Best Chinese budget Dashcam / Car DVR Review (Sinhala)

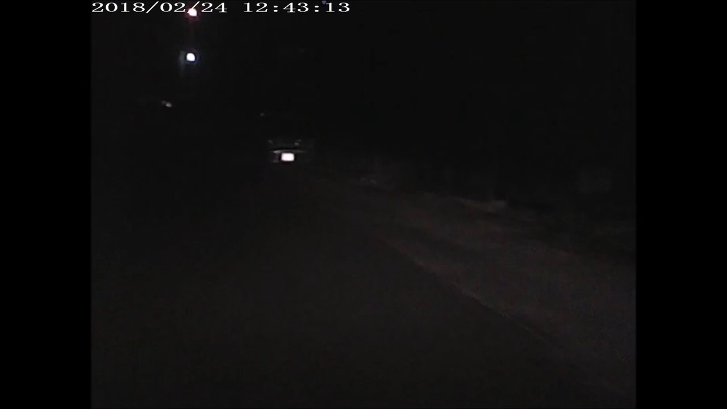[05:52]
the dashcam has a quality quality of the quality of the dashcam. The dashcam has a quality quality of the dashcam. If you have a dash cam, you can see the dash cam making. The first thing is the dash cam making.